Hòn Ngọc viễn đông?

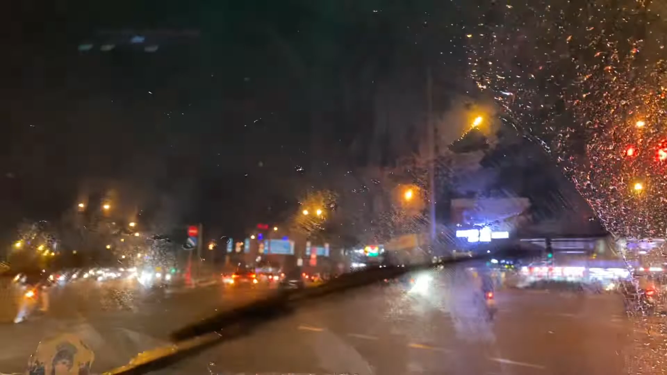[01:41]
Đường xá ở Sài Gòn, bây giờ người ta cũng mở quá trà lớn đi. Rồi người ta có nhiều cái làn đanh đường á. Người ta để nguyên dành cây, cây xanh.